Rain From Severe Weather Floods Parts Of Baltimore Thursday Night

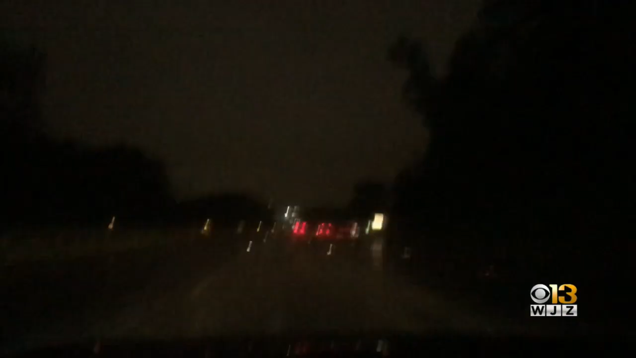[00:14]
lightning along i-83 in baltimore county wow and our harbor cam captured this thunder and lightning over the inner harbor a little bit earlier tonight and this was the